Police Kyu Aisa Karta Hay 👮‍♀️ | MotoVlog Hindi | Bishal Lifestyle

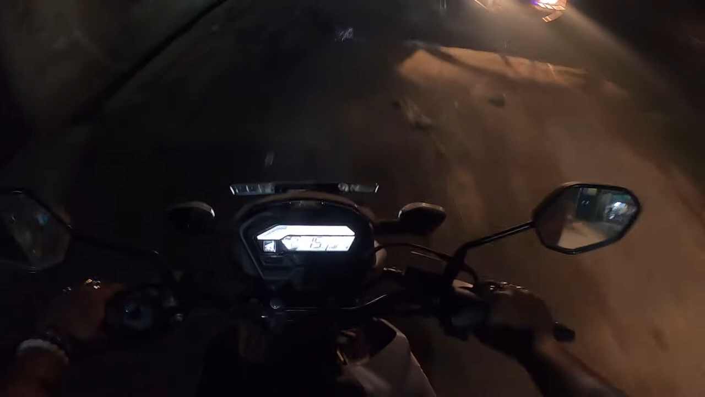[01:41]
और इसके साथ ही थोड़ा सा मार्केट भी जाना है, कुछ खरीदारी भी करना है, तो दो चीज़ एक साथ होने वाला है गाइस। एक पहले तो एक मोटो व्लॉग का खूबसूरत सा व्यू आप देख सकते हो,
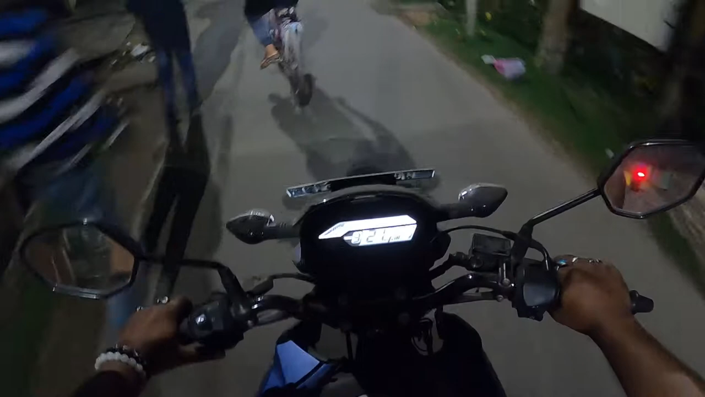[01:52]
यहाँ पर पूरा विंटर विंटर का सीन इन माय एरिया। देखो यहाँ पर लड़के लोग इस मैदान में खेल रहे हैं, एंड एक जस्ट लाइक ठंड का एक अच्छा माहौल यहाँ पर मैं महसूस कर रहा हूँ।
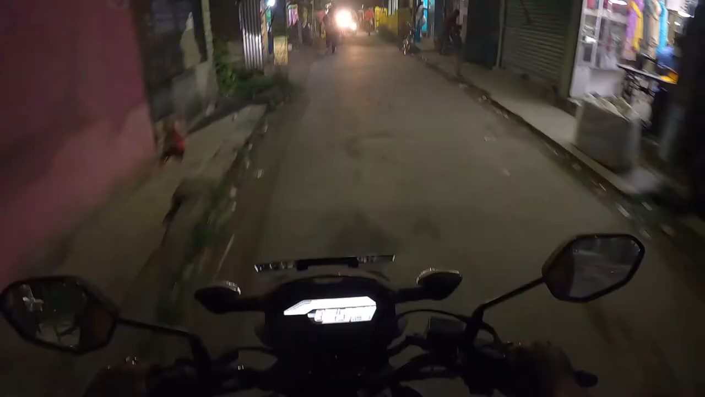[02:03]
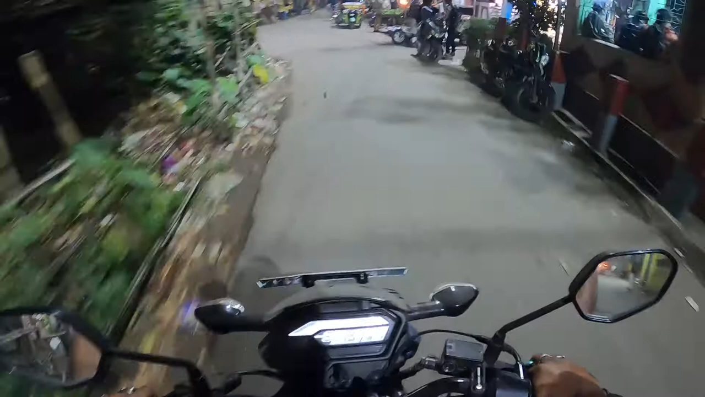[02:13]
तो फ्रेंड्स ऑलरेडी मैं आ चुका हूँ मेरा यहाँ का जो मार्केट एरिया के मतलब जो स्टेशन एरिया है वहाँ पर मैं आ चुका हूँ। ये है लोकल ट्रेन स्टेशन का फाटक।
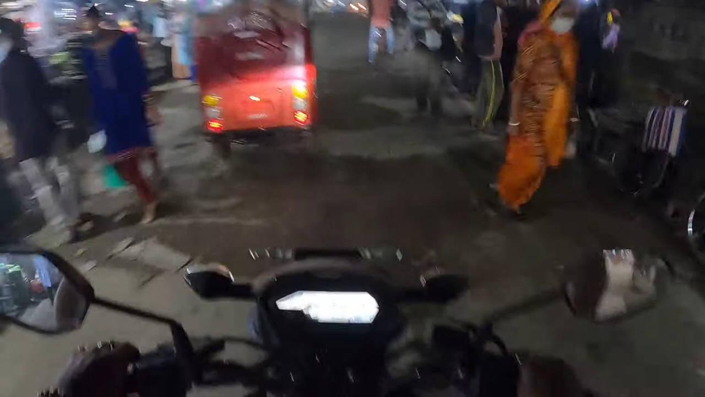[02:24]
गॉड सेक भाई, स्टेशन का जो ये रेल गेट है ये खुला हुआ है। जब भी मैं जाता हूँ अनफॉर्चुनेटली तब भी ये रेल गेट का फाटक हर वक्त बंद रहता है। आज आप व्लॉग कर रहा हूँ आप लोगों के साथ, इसीलिए शायद थोड़ा सा गेट को खुला रखा है मोशन के लिए। वाह भाई वाह।
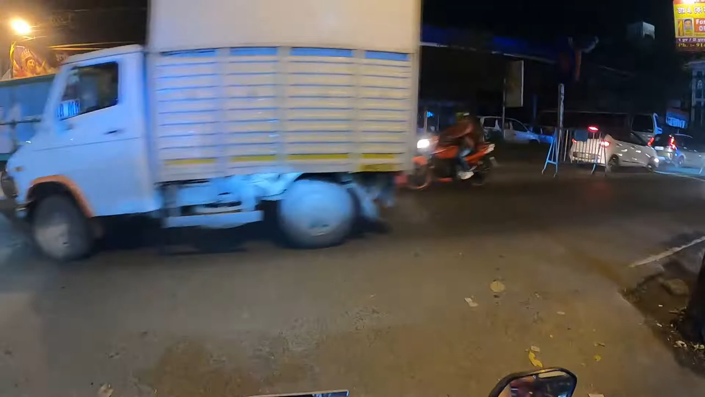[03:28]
उधर देखो सामने, उधर सामने देखो, जस्ट लुक एट देयर।
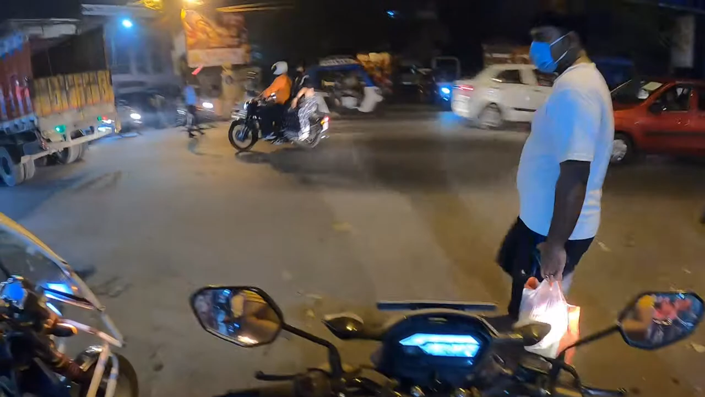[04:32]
ये देखो यहाँ पर देखो लाइट जला के रास्ते को क्लियर कर रहा है, इन लोगों का ड्रेस का कलर होता है ब्लू।